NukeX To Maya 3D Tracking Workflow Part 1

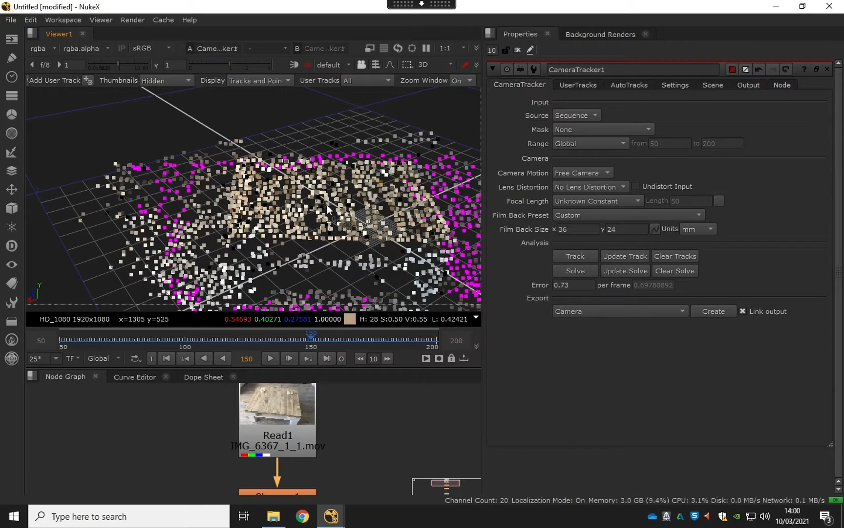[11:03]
it's on the floor and obviously we didn't need to select them all some of them don't really matter but the main ones are we know what the tabletop is now done a great job of picking out the tabletop and we're going to be able to put a nice 3d asset on there so the next thing is to test the track before we take it all to Maya